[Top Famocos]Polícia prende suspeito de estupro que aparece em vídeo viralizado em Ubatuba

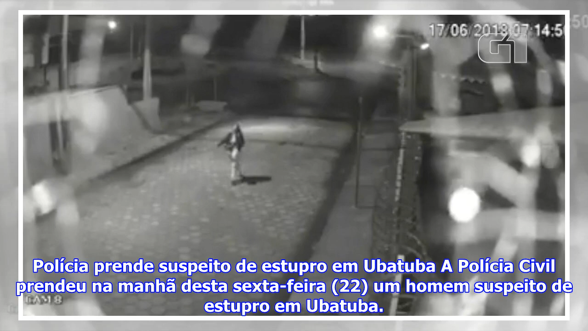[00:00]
Polícia prende suspeito de estupro em Ubatuba A polícia civil prendeu na manhã desta sexta-feira, 22, um homem suspeito de estupro em Ubatuba. De acordo com a polícia, o homem foi flagrado por câmeras de segurança perseguindo a vítima por volta das 6 horas no Saco da Ribeira.
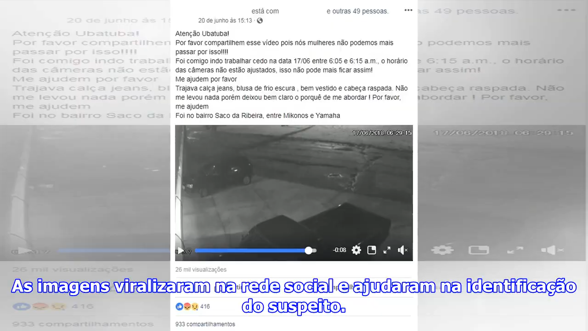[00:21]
As imagens viralizaram na rede social e ajudaram na identificação do suspeito. Veja a vídeo acima, o flagrante foi feito no último domingo, 17, quando a vítima, uma enfermeira, ia para o trabalho por volta das 6 horas.
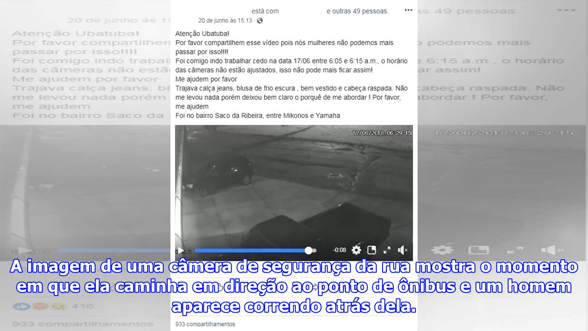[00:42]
A imagem de uma câmera de segurança da rua mostra o momento em que ela caminha em direção ao ponto de ônibus e um homem aparece correndo atrás dela. Segundo a polícia civil, a vítima contou que ele a perseguiu até conseguir abordá-la, com um golpe. Quando a enfermeira caiu, disse que o homem começou a beijá-la e só parou a agressão quando um ônibus passou e ele se assustou, permitindo a fuga.
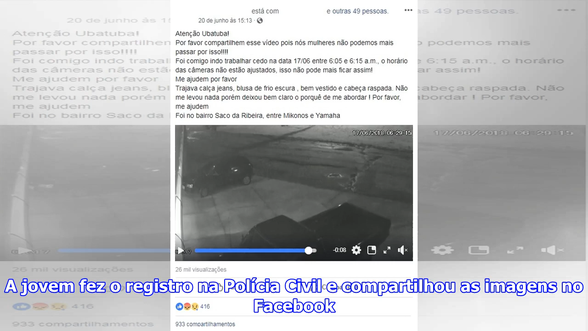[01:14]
A jovem fez o registro na polícia civil e compartilhou as imagens no Facebook. Na rede, a postagem que mostra o agressor tem mais de 26 mil visualizações e cerca de mil compartilhamentos. A postagem ajudou a polícia a identificar o homem. Uma pessoa o reconheceu pelas imagens e fez a denúncia, que levou à prisão do suspeito. A pessoa fez uma denúncia anônima
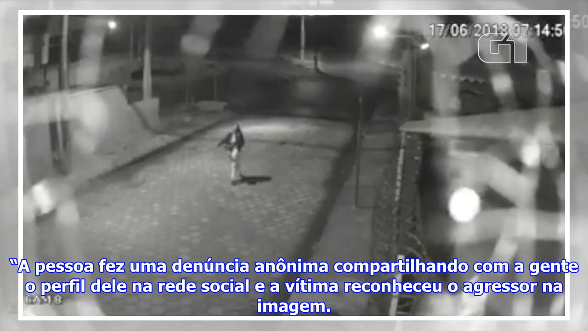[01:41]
compartilhando com a gente o perfil dele na rede social e a vítima reconheceu o agressor na imagem. A partir daí, passamos a investigar o homem e pedimos a prisão dele, explica o delegado da Delegacia de Defesa da Mulher, Bruno Aragão. Com o homem preso a polícia espera que outras possíveis vítimas prestem queixa.
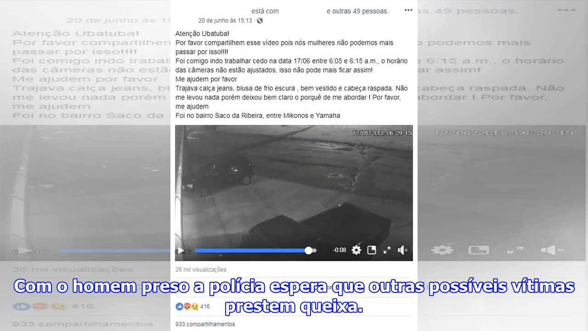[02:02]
Outras mulheres teriam se apresentado, relatando casos semelhantes ao da enfermeira, mas não fizeram o registro formal da ocorrência. O advogado Jonas Alves dos Santos, que defende o homem que foi preso, foi procurado por telefone e não quis comentar o assunto.
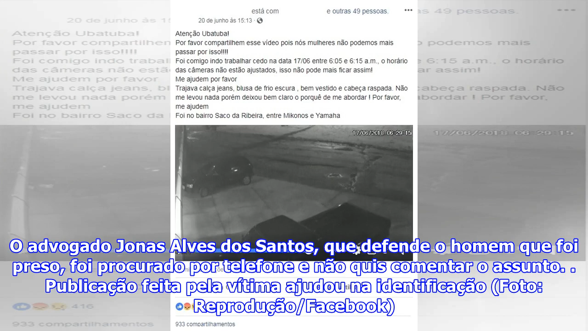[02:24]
Publicação feita pela vítima ajudou na identificação, foto, reprodução, Facebook.